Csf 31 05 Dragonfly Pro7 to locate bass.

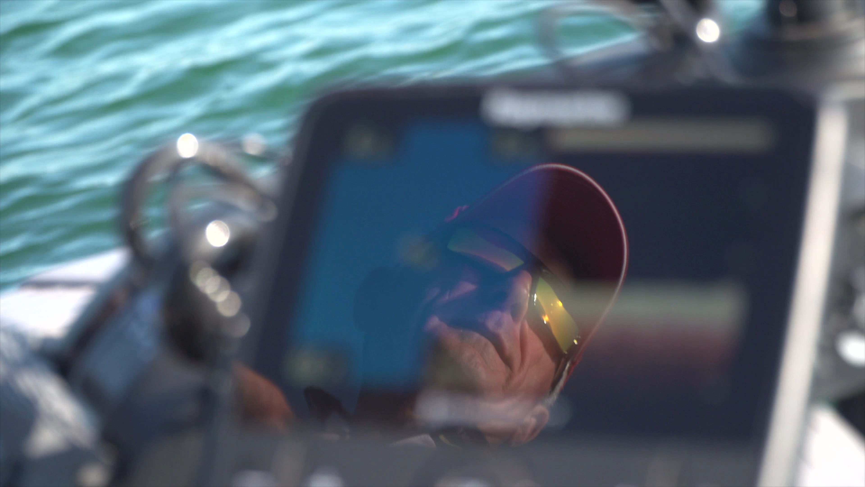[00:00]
You know, whenever I'm fishing at the front of the boat and I'm casting, like I am today, it's very important that I know exactly what's underneath me, because then I can work around it.
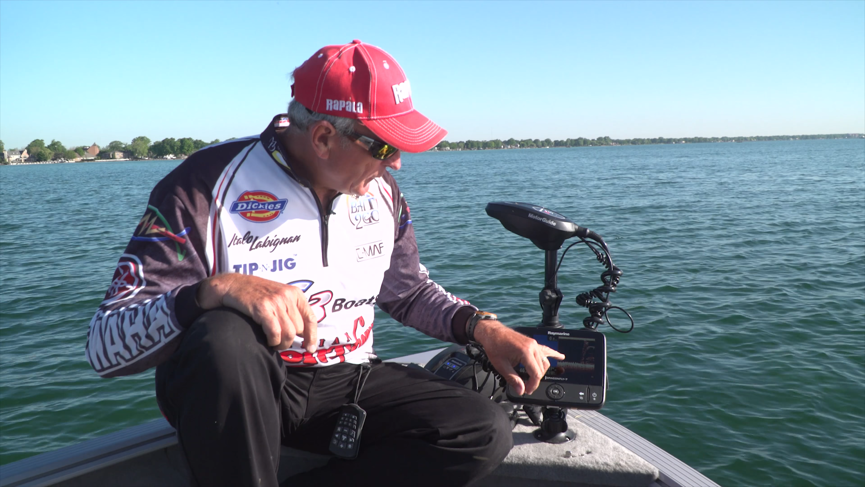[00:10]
If you look at this Dragonfly 7, you can see that on one side I've got the chart, so that dot is actually my boat position, but I'm zoomed in, and this is the actual fish finder.
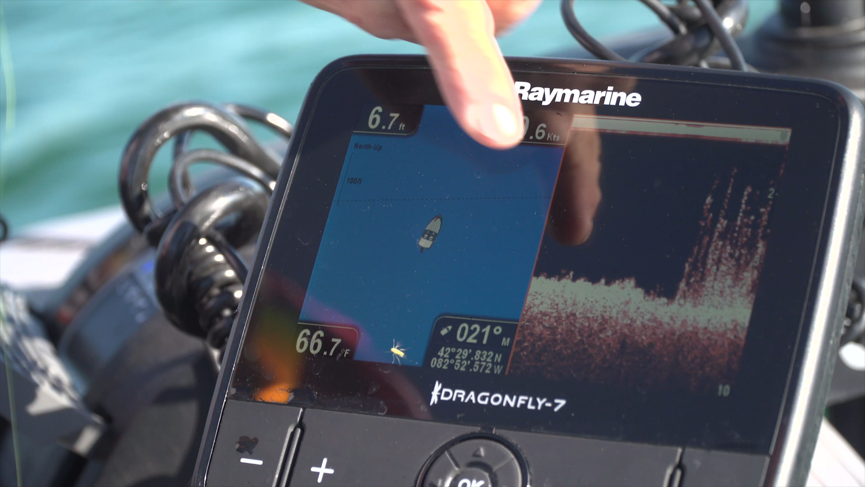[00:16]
On screen: depth 6.7 ft, water 66.7°F
Look at here, see like there's no weeds, and then look at the thick weeds that are coming here.
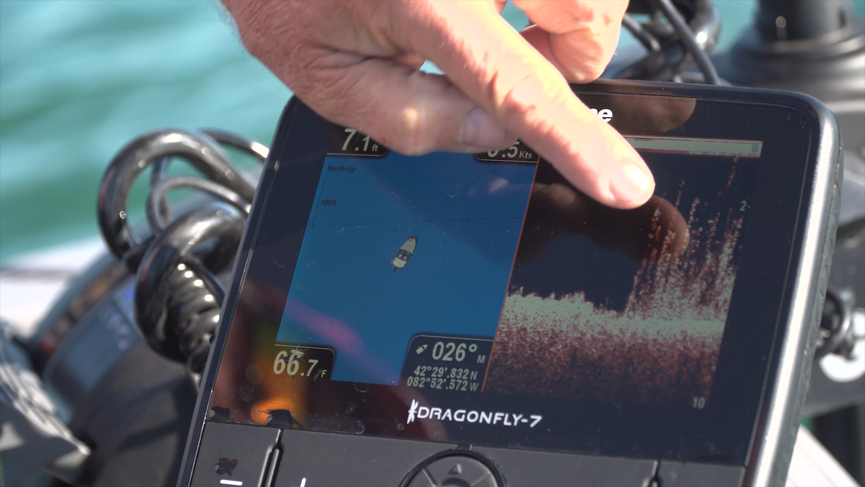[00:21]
So where I want to cast my crankbait is right on the edge of those weeds, so this is really important.
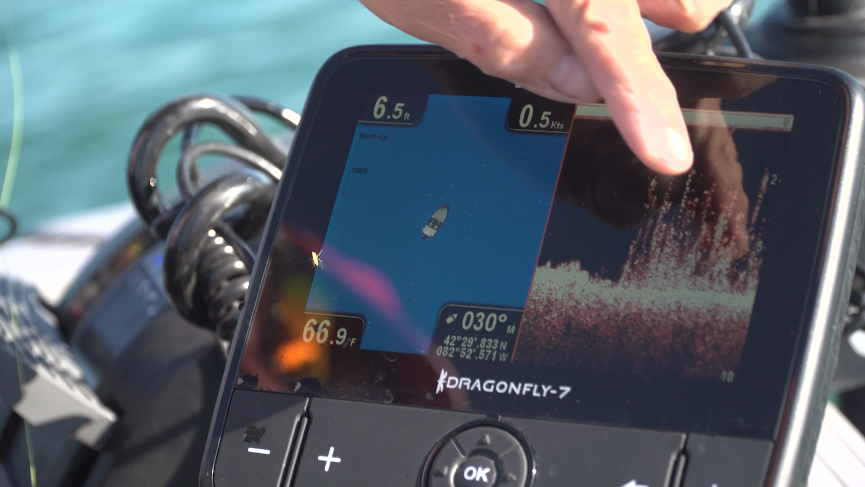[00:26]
On screen: depth 6.5 ft, water 66.9°F, speed 0.5 kn
So right now I'm not using it to try to see fish. I'm using it to try to see where the vegetation is in the rock piles that attract the fish.